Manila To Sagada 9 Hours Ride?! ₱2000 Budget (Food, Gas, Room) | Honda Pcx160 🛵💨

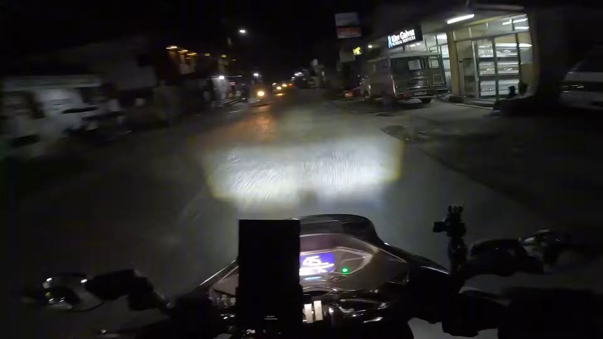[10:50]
Kasi minsan pag umihiga ka, hindi ka na makatulog eh. Iniisip mo na kaagad yung ride. Ayoko naman uminom kasi hindi naman ako pala inom. Tsaka parang mahirap ata yun, yung mag-inom ka ng alak. Kasi next day, syempre may biyahe ka. Slow down lang tayo. Sorry, nabomba ko ata siya ng ilaw. So may ginagawang part dito sa Balagtas Road. Pag inabot kayo ng umaga rito, napaka-traffic.
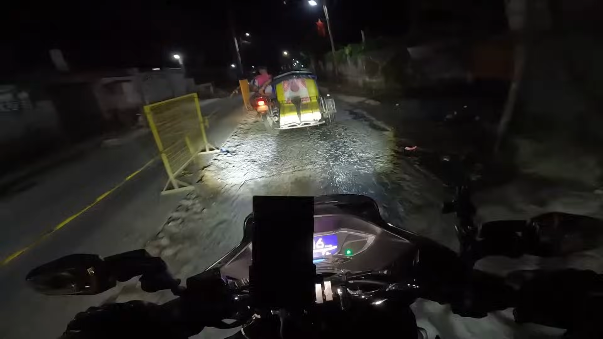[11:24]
Sakto, pauwi, hindi na kami dadaan dito. Handaan na namin patarla. Kasi pag dumaan kayo rito ng maliwanag, naku po,
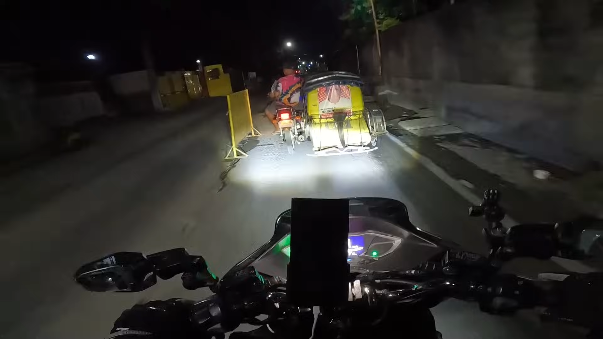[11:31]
napakahirap dumaan dito kasi yung mga tricycle, lahat sila gising na. Agawang kayo sa daan, napaka-sikip pa naman ngayon, no? Ginagawa yung daan. Okay lang, papunta lang naman eh. So guys, minsan iisipin nyo rin pagbabiyahe kayo yung mga alternate route na ganito. If saan mas makakabuti, katulad niyan, pauwi, hindi na kami dadaan dito.
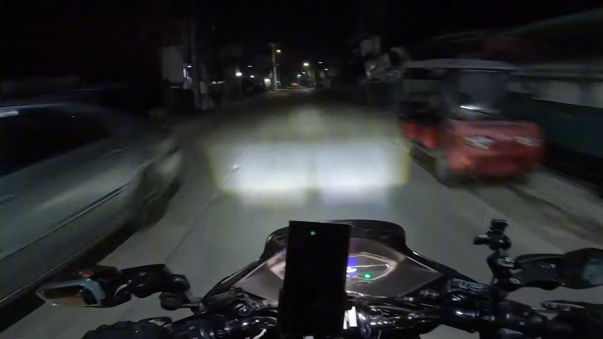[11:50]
Doon kami sa kabila. Papampanga na kami pauwi, Tarlac. Daan kami yung Baguio. Solid ng mga kasama ko sa ride. Actually, si Jing, gusto nga niya maglaon yun. Sabi ko, susunod na lang. Kasi kulang talaga yung overnight lang eh.
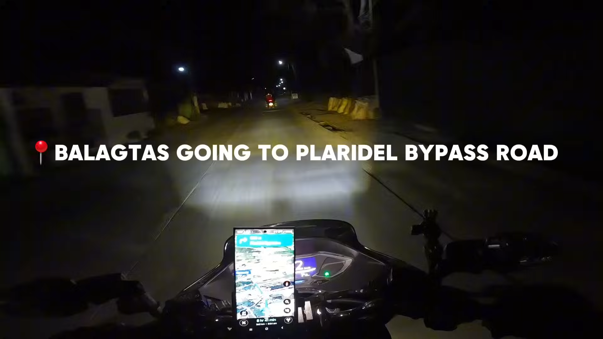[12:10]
So guys, palabas na tayo ng Balagtas Road.
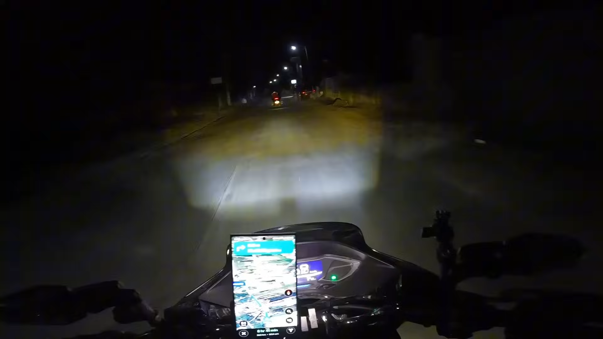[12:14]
So dadaanan na natin ay bypass road ng Plaridel. And dito tayo maraming makakasabay na truck. At medyo mahirap mag-overtake sa lugar na to. Pero nilawakan na nila tong daan na to compared dati. So sa part na to medyo madilim eh, no? May mga poste pero wala pang ilaw. Siguro inaayos pa lang sa part na to. Pero in the future guys, may ilaw na yan for sure. Tsaka yung kalsada nila, hindi na siyang sirang-sira.
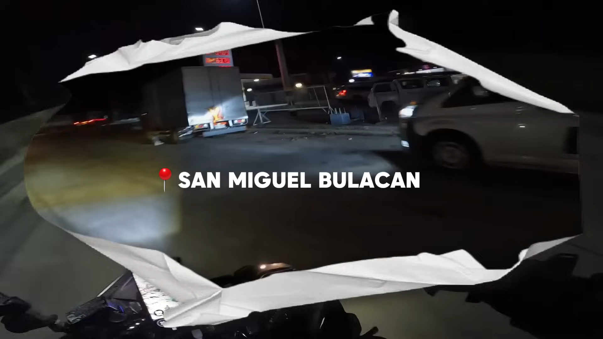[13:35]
So, nasa dulo na tayo ng Plaridel Bypass Road. Andito yung One Garage.
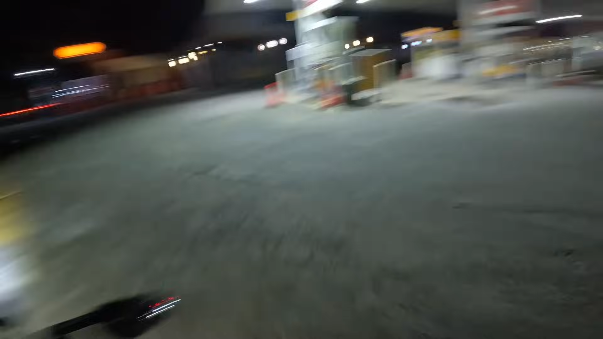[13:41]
Shoutout kay paring Motodek. Wow, pare, close kayo. Shoutout kay Trupa! Isa sa mga inspirasyon natin bakit tayo nag-vlog. Grabe kasi, sa kanya ko nakita yung, alam niyo, yung naka-scooter ka, pero ang dami mong nalilibot na lugar. Kaya, doon ako na-inspired. So, alam niyo ba, so, sobrang saya ko na nakapunta ako ng Ilocos Norte, nakapunta ako ng Albay. Gamit ng motor, di ba, na ilang taon na ako pero never ko pa napupuntahan yung lugar na yan.
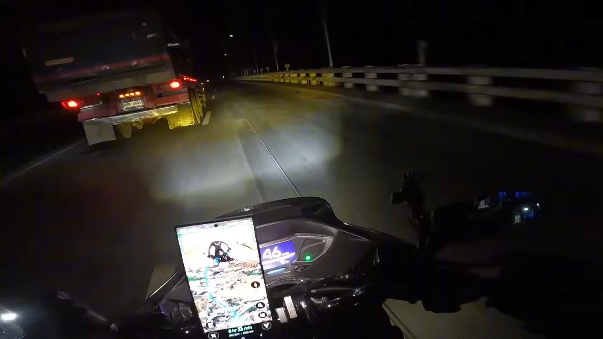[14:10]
Kaya, sobrang saya ko na natutong gumamit ng motor. Kaya, sa mga gusto sumama sa mga adventure ko, kahit ano pong motor ninyo, Honda Beat, Honda Click, Mio, yung kahit yung mga 110cc displacement, pag may mga ride po, may mga ride akong nagaya, you're free to sumama sa akin. Dito na nagsisimula yung pinakamahaba traffic na nakita ko dito sa May Norte.
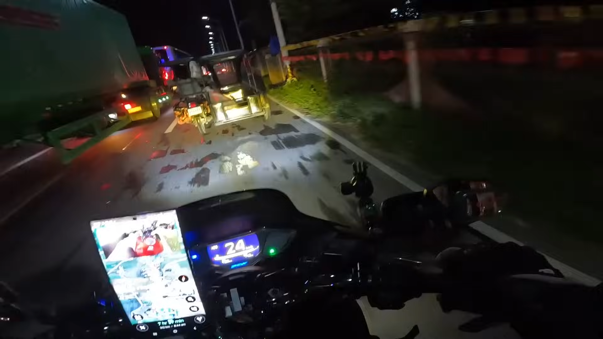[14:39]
Nasa around San Isidro tayo, tapos napakahaba ng pila po dito. Ano po nangyari? Kailangan naming sumingit.
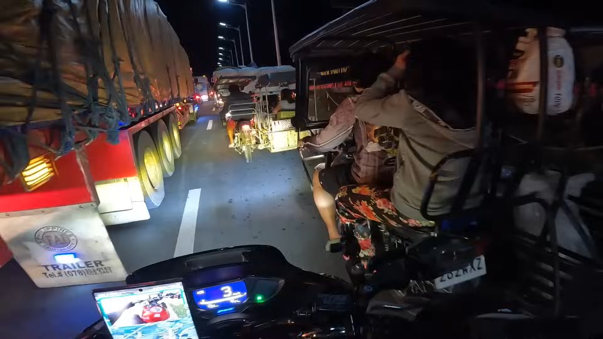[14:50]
May ginagawa pong kalsada dyan.
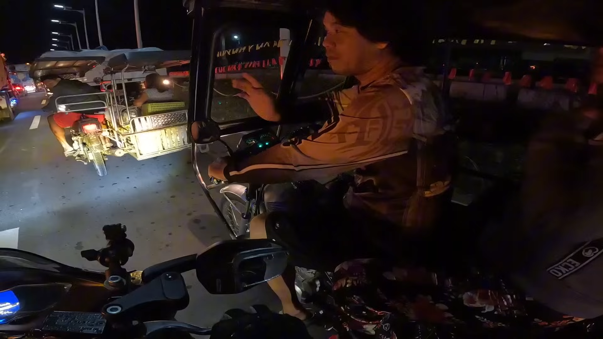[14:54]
So pinapaliwanagan ni sir na ginagawa yung kalsada, two-way pa rin siya pero sobrang sikip na hindi makadaan yung truck. Grabe to, kung nasa San Isidro kami, promise, so umabot to sa Gapan.
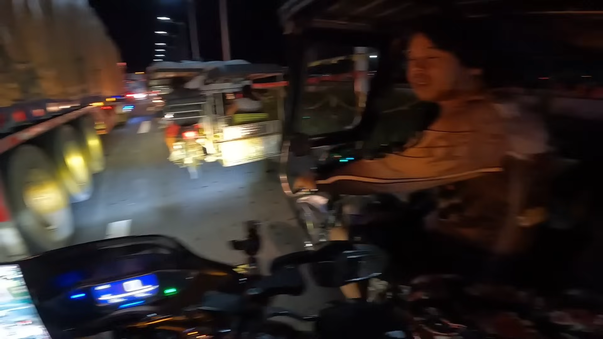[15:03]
Hindi, lagpas pa ng Gapan. Sobrang nakakaawa lahat nung bumiyahe nung oras na to. Isipin mo, madaling araw pero grabe yung traffic. Kaya sa mga nagbabalak pumunta rito, medyo maging maingat na lang kayo kasi ito yung maabutan ninyo.
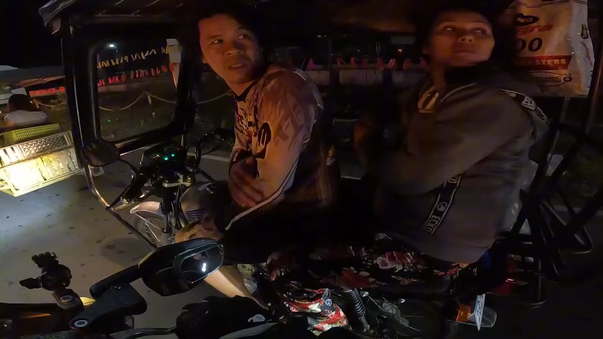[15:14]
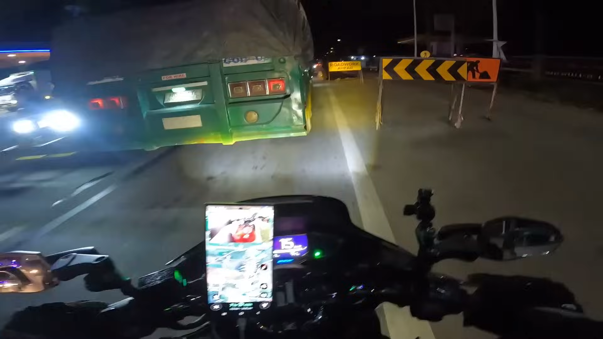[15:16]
Sa kabilang side, doon ko na lang hintayin si Jing.
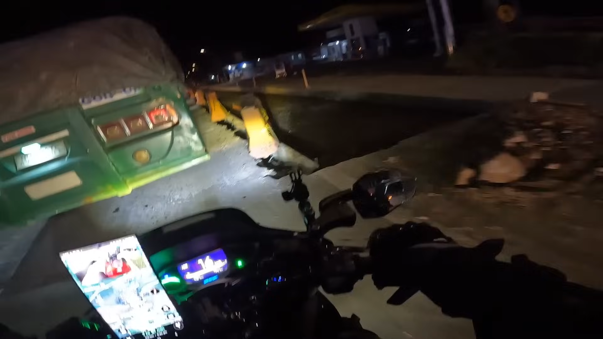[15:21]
Kasi medyo nagkawalaan kami. Pero kasama ko si Norwell. Guys, napakatindi. Ang haba pa rin hanggang dito. Siguro nasa around... Ay puta, lubak. Nasa around 6 kala... Nasa around almost 3 kilometers yung haba nito. Mga 5. Grabe, hanggang dulo. Asa Gapan na ata ako. Robinson Gapan na ba to? May Robinson Gapan ba? Oh, Robinson Gapan niya. Ito kasi yung palatandaan ko sa Gapan eh.